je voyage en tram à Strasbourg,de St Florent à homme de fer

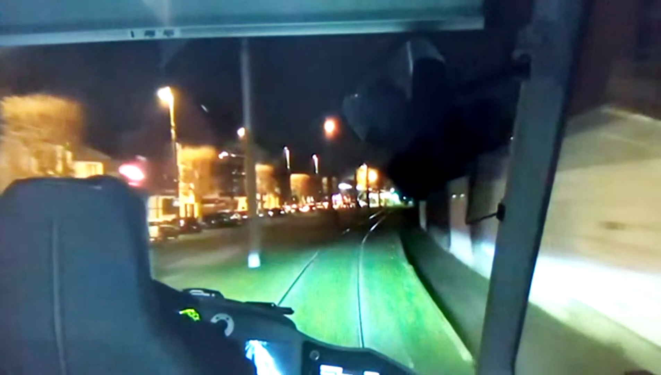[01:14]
Voilà le bus 17 là-bas, il y a un bus qui est passé, c'est le bus 17 En direction de Mittalosbergen
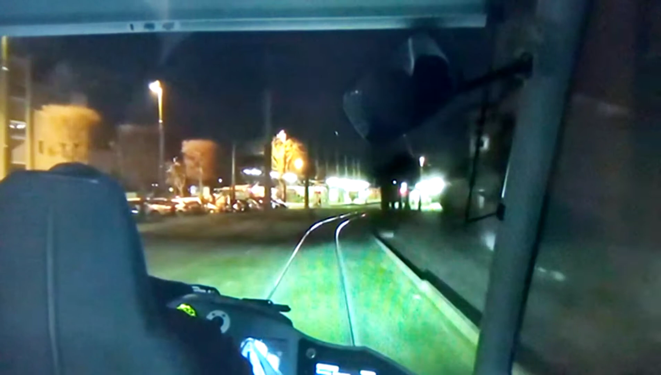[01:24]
Feu vert Il y a combien d'étranges qui passent là ? A côté de nous là, putain, il y a beaucoup hein
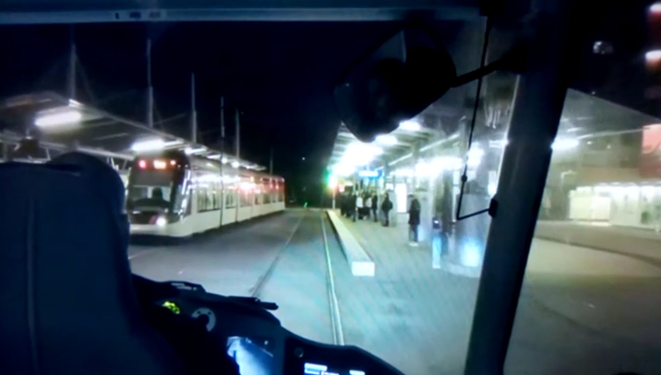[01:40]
Là on a un retour Le centre-ville de Strasbourg Enfin, le centre-ville non,
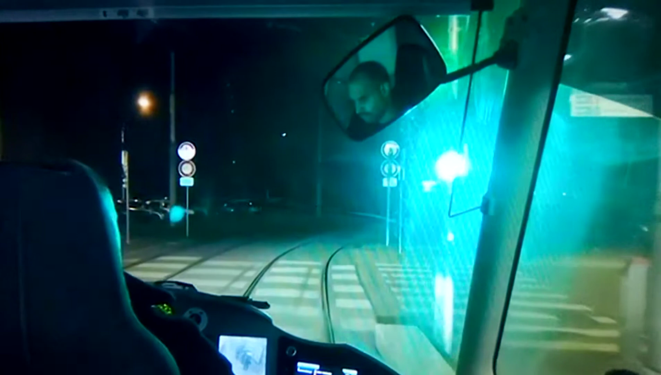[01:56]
c'est à me défaire le centre-ville Donc là on est juste à Strasbourg Et là, il retourne sur le panneau
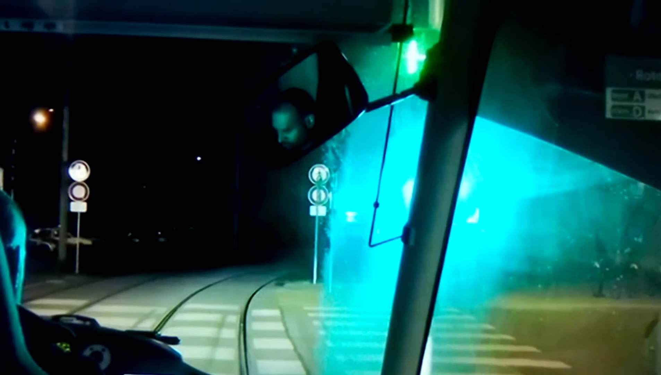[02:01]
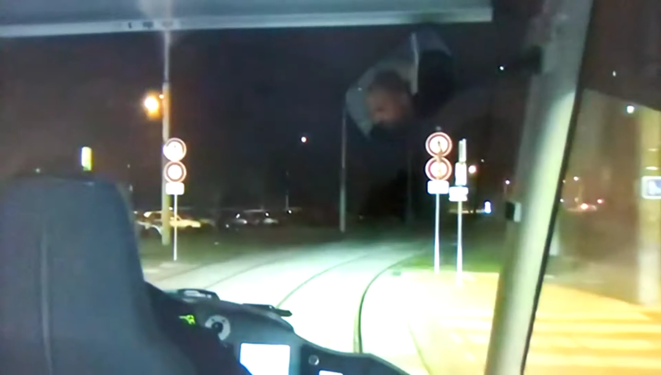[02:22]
Et là, on va se dire à Strasbourg
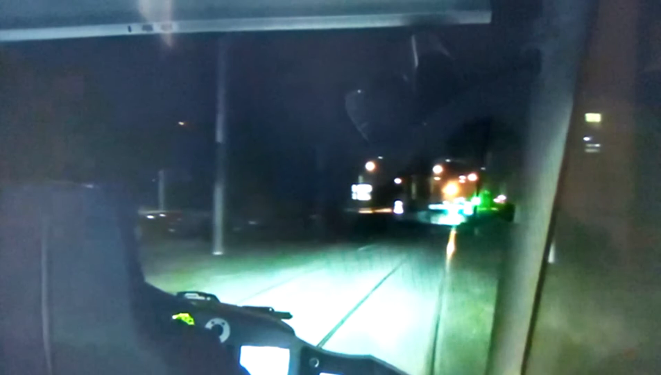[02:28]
Et là, on va se dire à Strasbourg Il est déjà à la station de gare centrale Là, les rails qui tournent, c'est pour aller au dépôt de la CTS C'est pour aller au dépôt Là, les rails qui vont tout droit, c'est continuer le chemin jusqu'au terminus quoi